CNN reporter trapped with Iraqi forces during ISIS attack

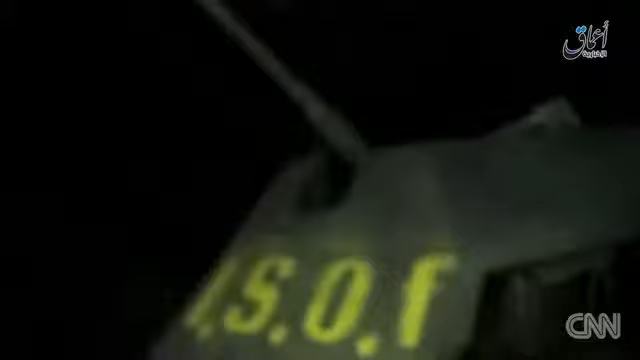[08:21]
We had no idea that ISIS fighters were filming the war booty they'd recovered from the regiment's wrecked vehicles just down the street.